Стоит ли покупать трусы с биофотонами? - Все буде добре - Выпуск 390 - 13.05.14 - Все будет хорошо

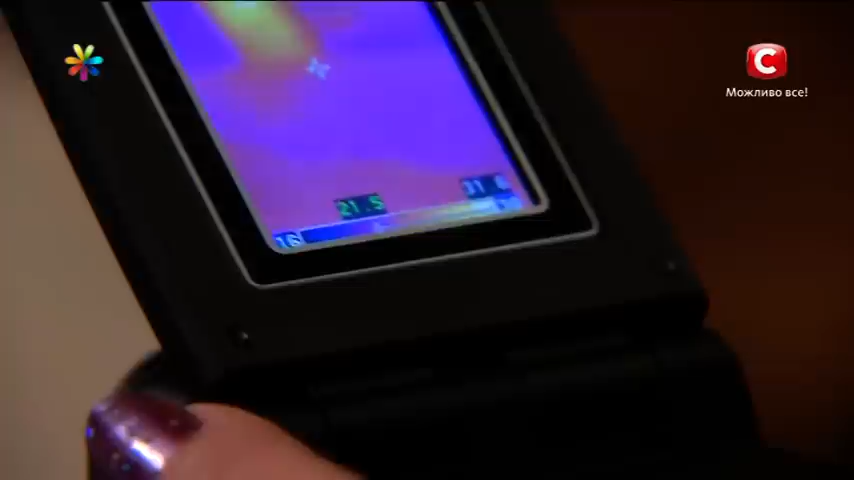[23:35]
Ніякої своєї собственої злучательної способності я, наприклад, тут не наблюдаю.
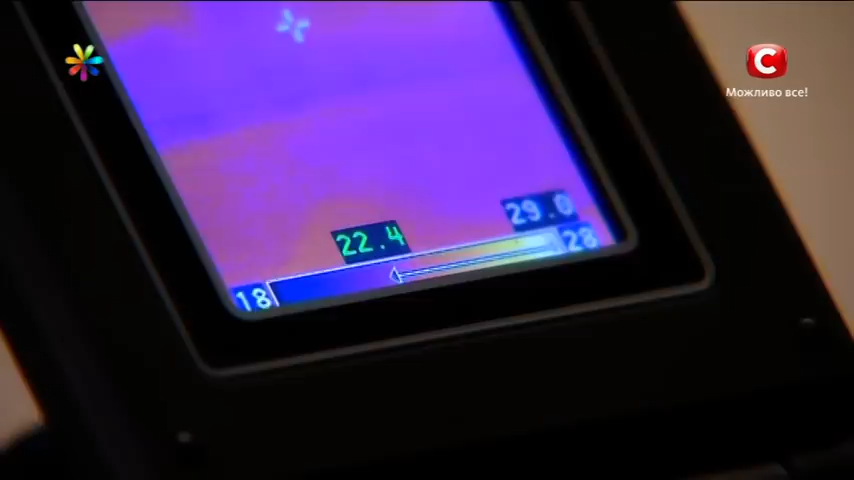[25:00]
Причому випромінювання трусів за 50 гривень і трусів за 50 доларів після прикладання до тіла людини було однаковим.